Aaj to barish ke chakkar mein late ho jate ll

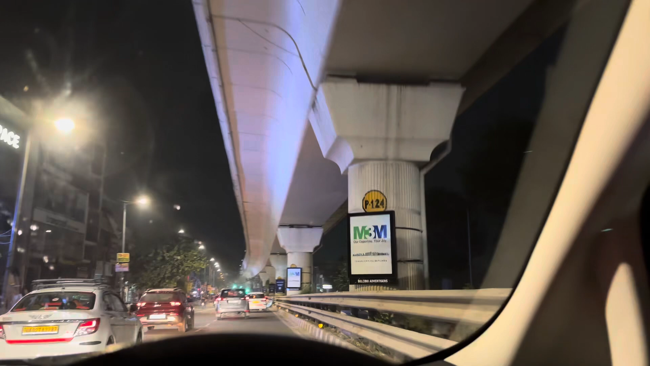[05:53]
देखो आने अससरी हॉन मार रहा है को यह हॉंकिंग करते है रपीजे से बस निकली जाओं तो अच्छी बात है फिर टोड़नी से बाहर आगे कहीं जाम मिला तो देख लेंगे